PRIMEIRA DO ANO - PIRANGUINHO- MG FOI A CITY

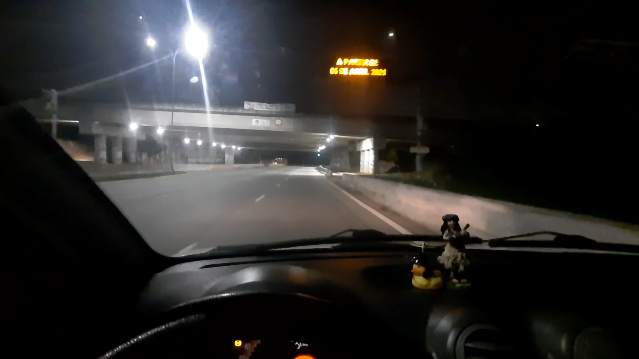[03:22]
Eita, família! Primeira passagem de 2022 aqui pelo Trevo do Bom Sucesso.
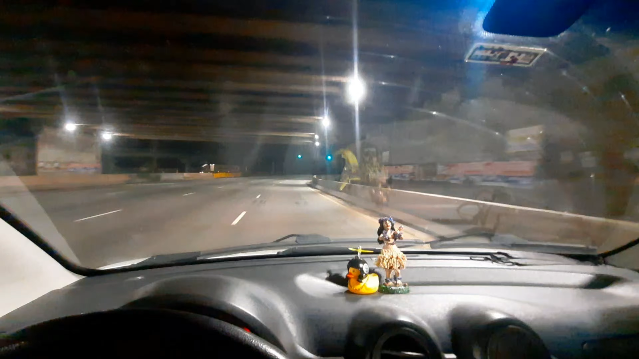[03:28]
E ó que bênção. Vazio também o horário, né?
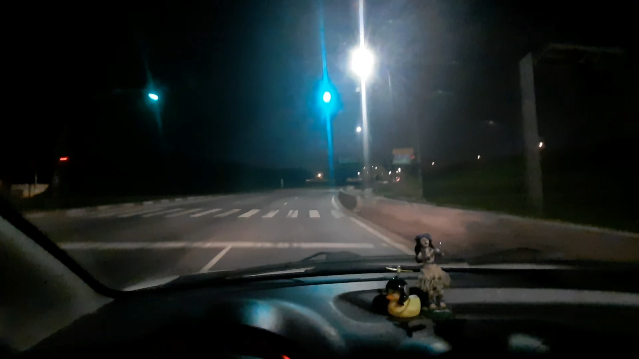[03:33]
Ah, família, chama. Chama que chama. Livre, leve, solto e curtindo a vida. Aí. Como o Trevo está bandida. Aí como o Trevo está bandida. Chama. Eita, belezinha. Até que a birosca está boazinha.
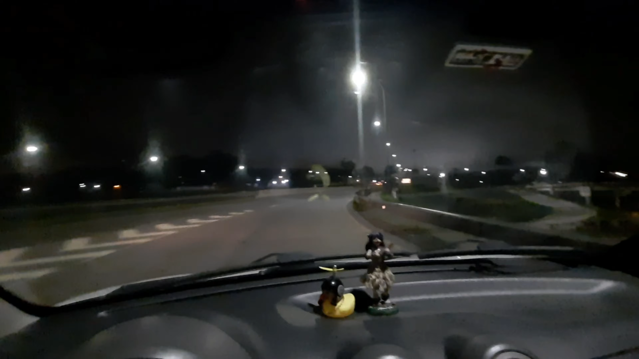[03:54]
Esse é o Trevo do Sucesso.